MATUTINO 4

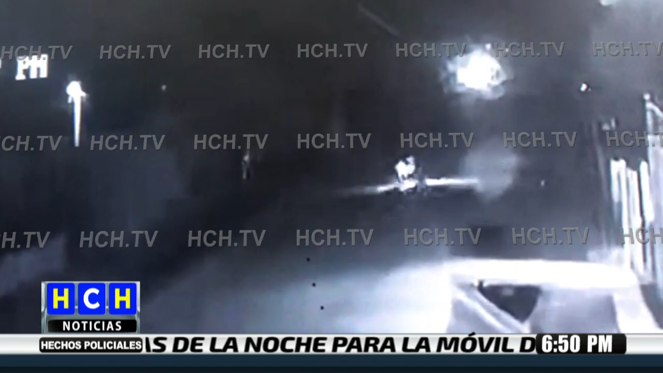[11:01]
Allá Allá pega con el carro que venía Bueno Y son dos
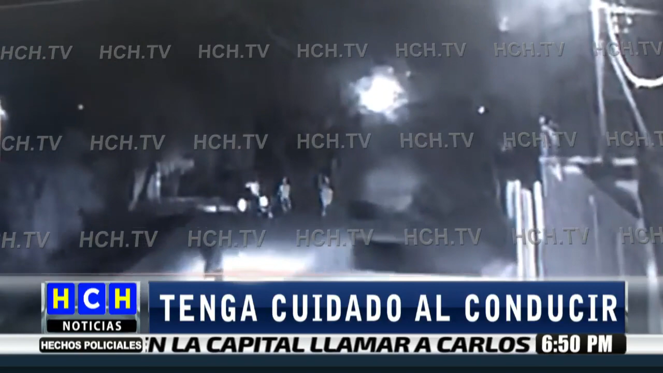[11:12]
Bueno Vamos a ver Lenín Acosta Porque aquí A la visibilidad Un poco difícil Pero casi en el mismo lugar Lenín Acosta Vamos con usted Para que nos den Ehm ¡Gracias!